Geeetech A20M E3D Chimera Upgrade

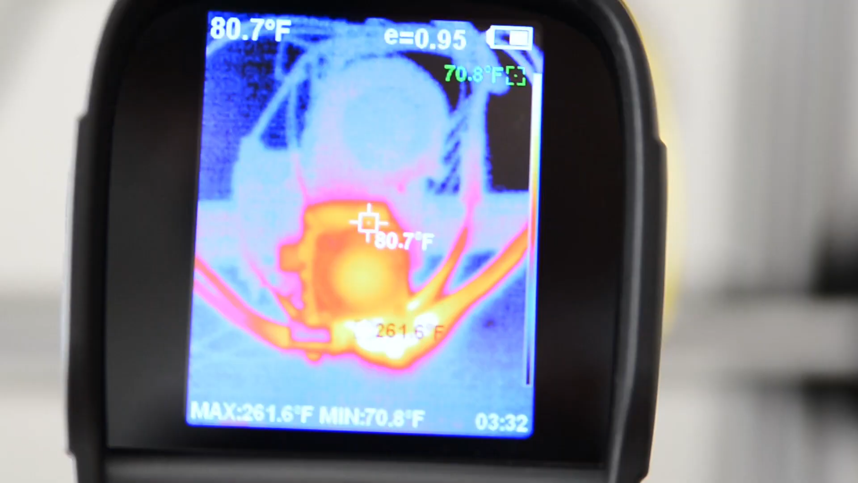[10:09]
On screen: spot 80.7°F, max 261.6°F, min 70.8°F
it will always be 15 degrees less than what the firmware is set at.
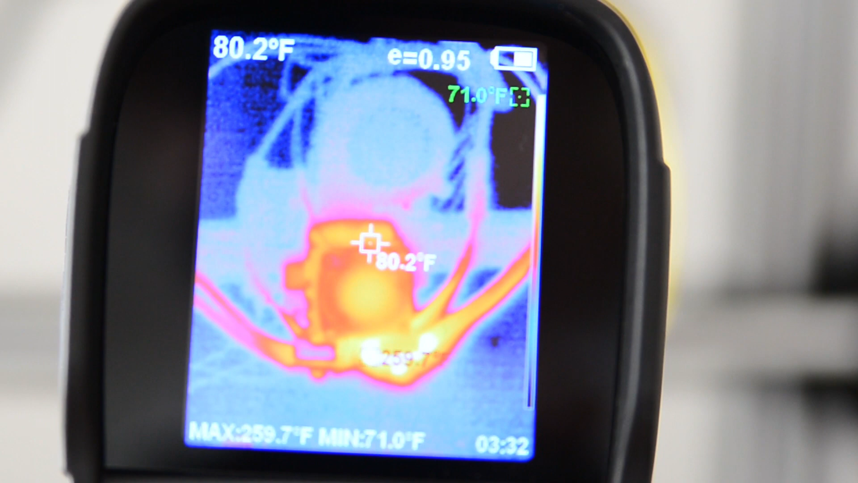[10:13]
On screen: spot 80.2°F, max 259.7°F, min 71.0°F
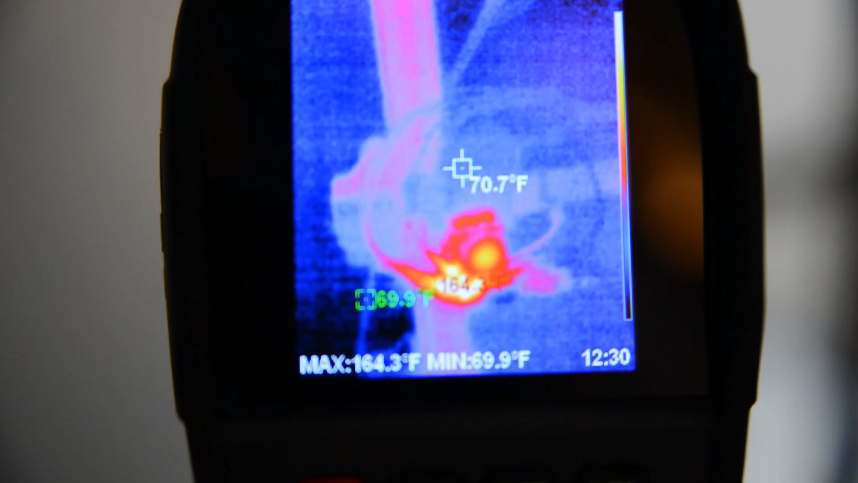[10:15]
On screen: spot 70.7°F, max 164.3°F, min 69.9°F
If you don't have a thermal imaging camera like I do, you can literally just take a piece of filament
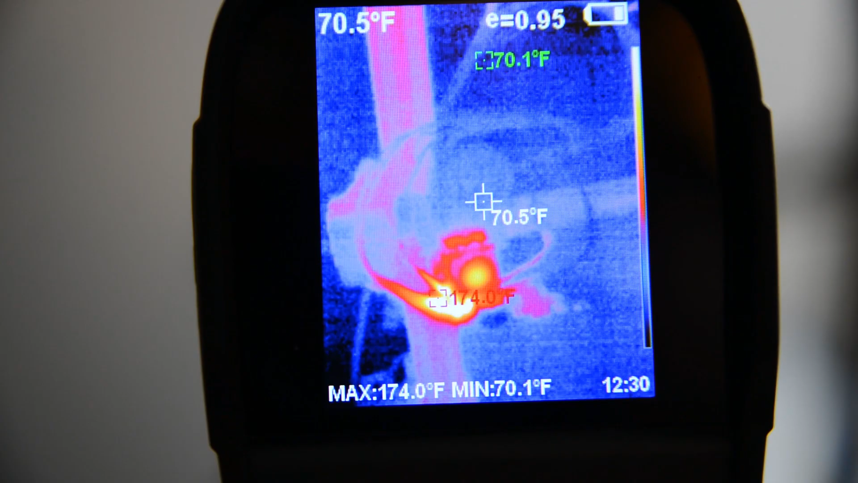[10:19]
On screen: spot 70.5°F, max 174.0°F, min 70.1°F
and stick it out in the hole and just see if it will extrude out. But once I know both of them are working, it's time to hot-tighten the nozzles.